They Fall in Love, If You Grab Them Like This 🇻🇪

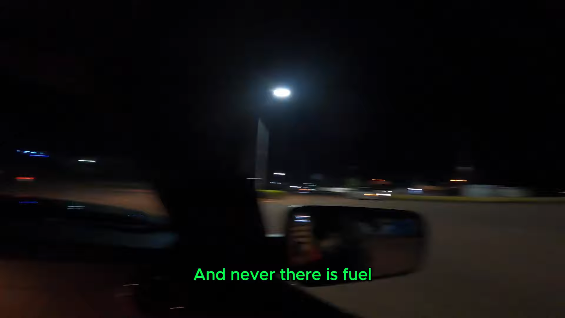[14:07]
Que nunca hay gasolina. Eso es un monumento. Ese es una zona de turistas.
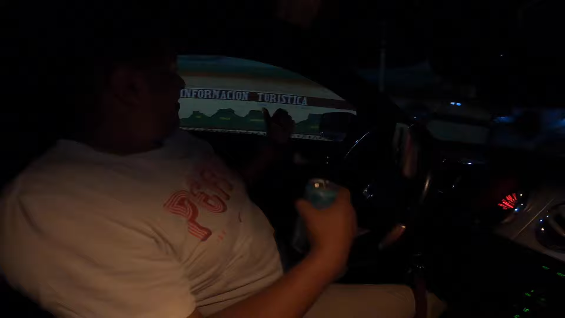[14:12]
¿No funciona? ¿O funciona? No funciona tampoco. No funciona. Cedulación, están haciendo cédula.
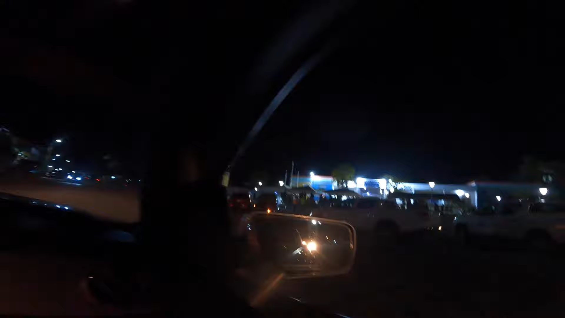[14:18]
Ah, sí, por eso hay mucha gente. Este es Acurima. Acurima.